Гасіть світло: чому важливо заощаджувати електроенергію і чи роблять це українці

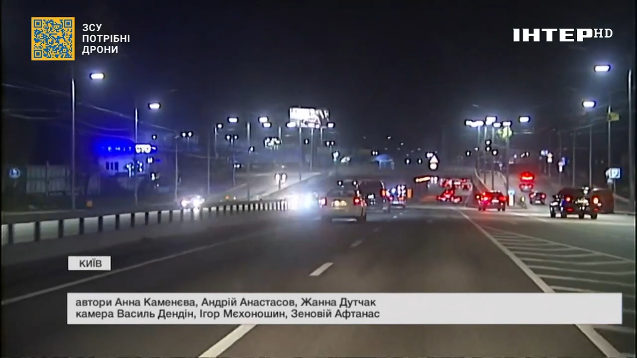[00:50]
Десь горять ліхтарі через один, десь світиться лише одна сторона дороги. На одному з центральних бульварів світло приглушили. Цей міст додатково підсвітили, бо ліхтарі навколо вимкнені.